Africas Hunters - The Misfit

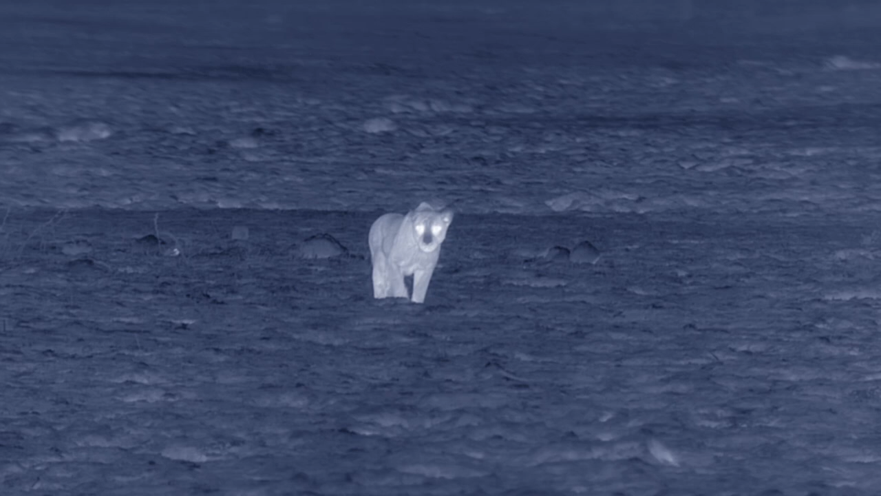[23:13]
20 yards away from the cub, the leopard pauses.
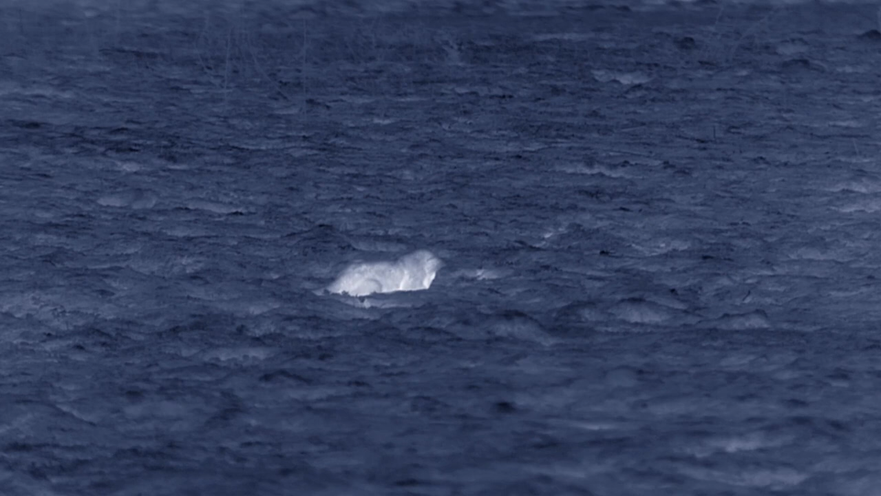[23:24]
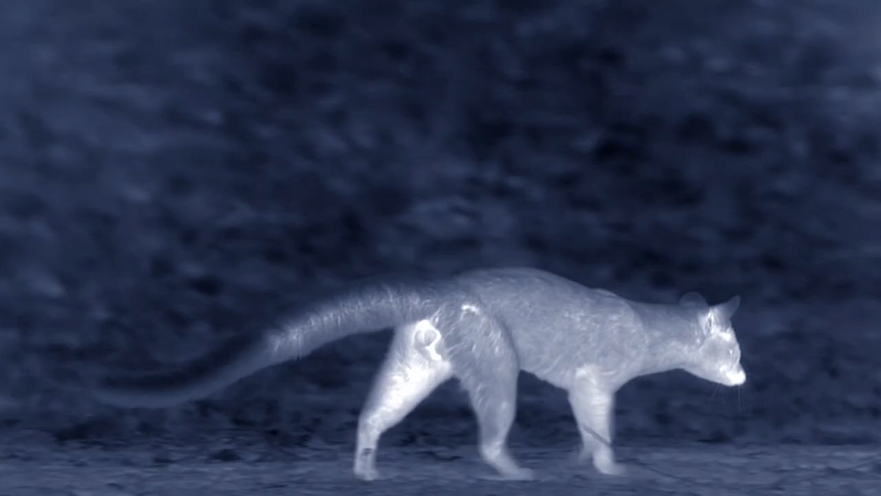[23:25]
The genet approaches.
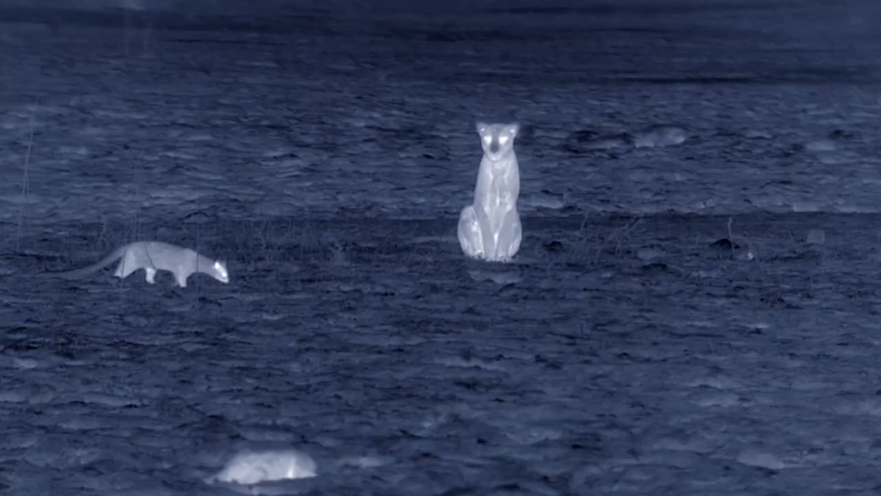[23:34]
The leopard isn't distracted, locked onto the cub.
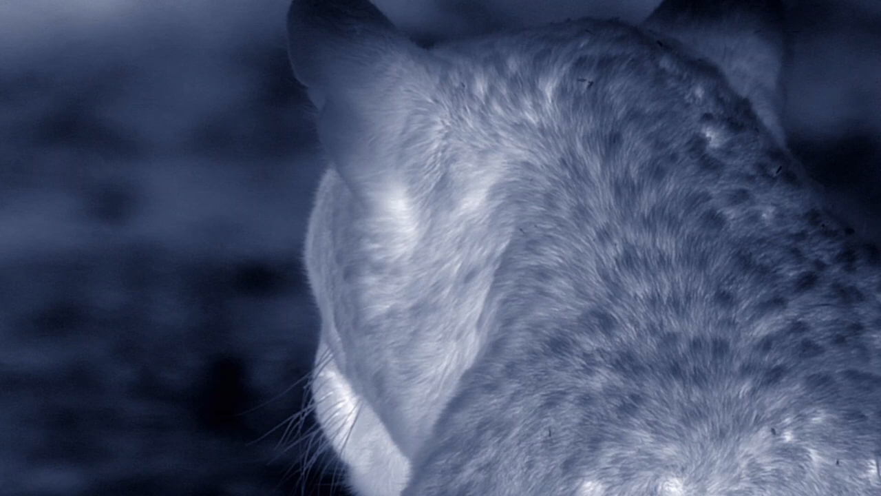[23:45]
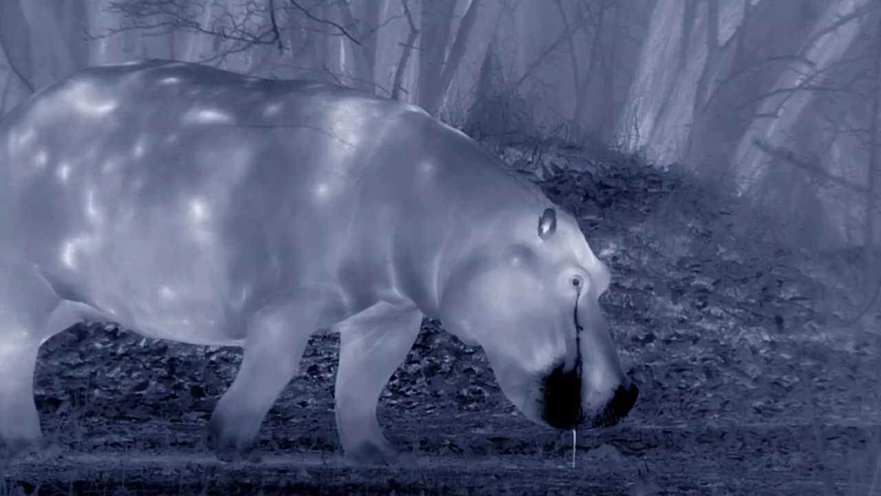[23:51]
A hippo breaks the spell.
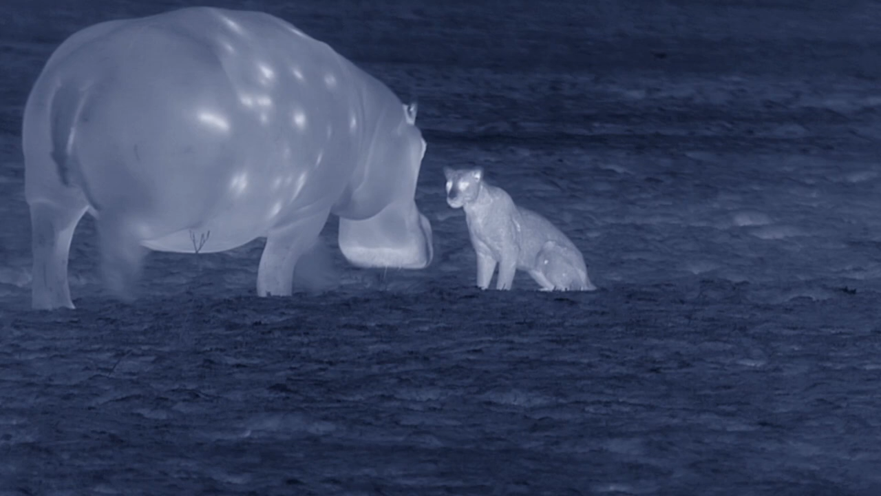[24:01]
Hippos may hate leopards, but are unlikely lifesavers for lion cubs.
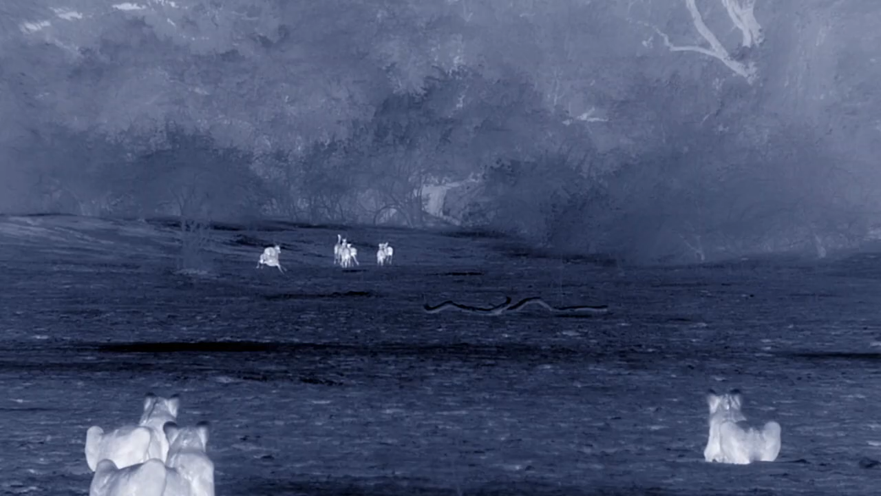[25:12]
The teenagers have had their meal and lost a skirmish with hyenas. They're in the mood for more mayhem. There's not much hunting strategy yet. Just run at them.
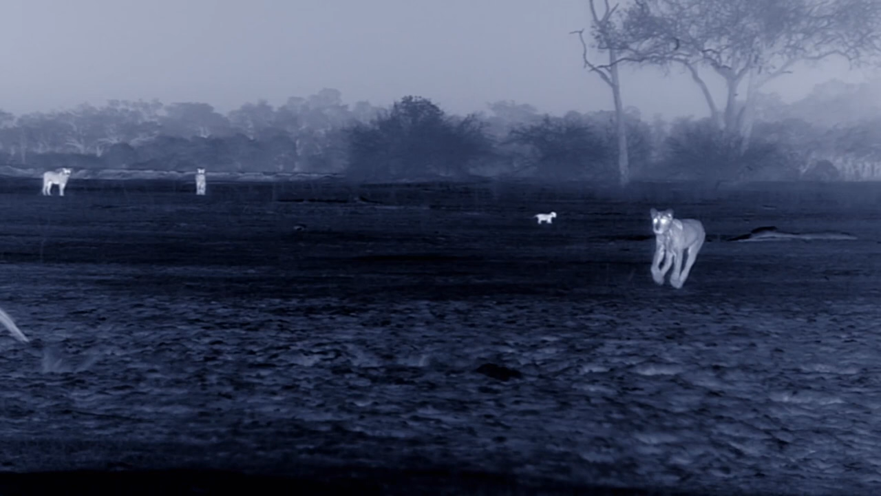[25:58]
But just behind the teenager, the cub.
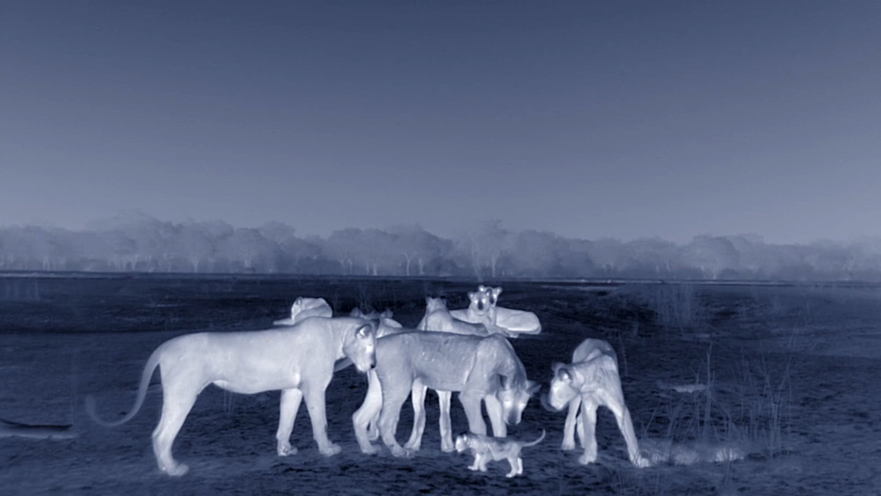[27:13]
He's in as much danger with them as he was alone.
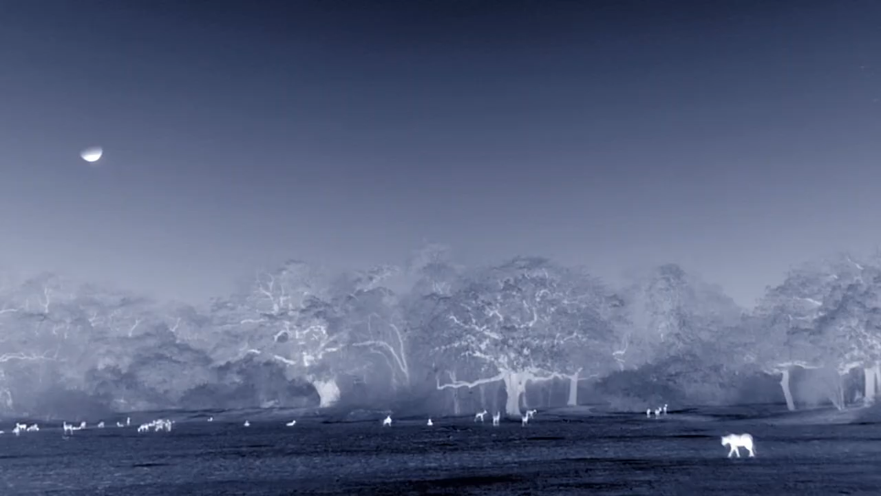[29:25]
His mother is out looking for him.
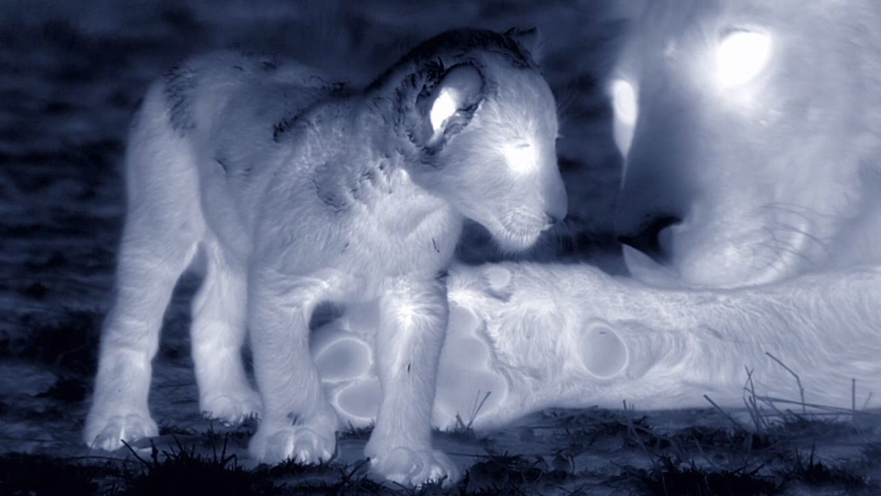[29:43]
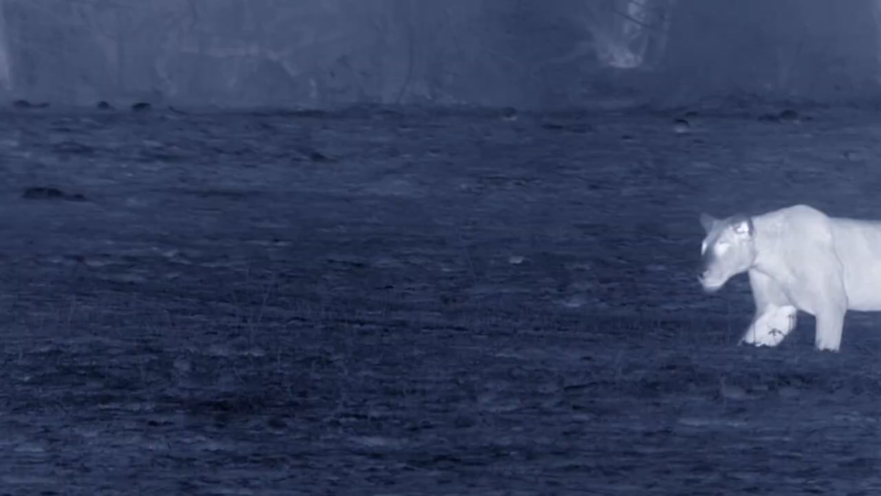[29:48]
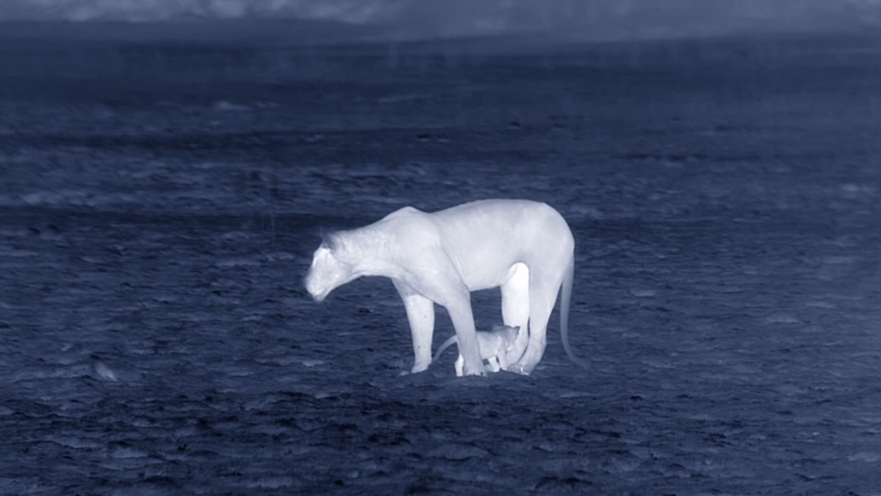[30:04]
The teenagers want their plaything back.
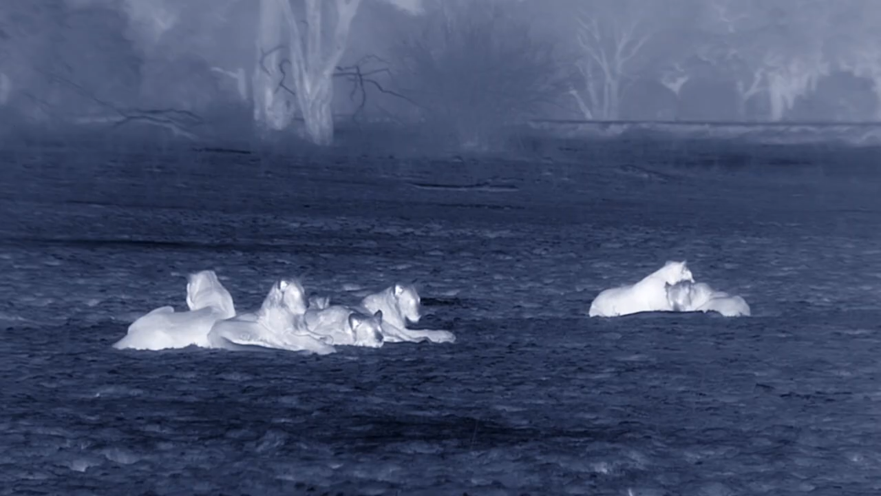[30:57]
Few cubs would have survived this night. But there's something about this little loner that defies the odds.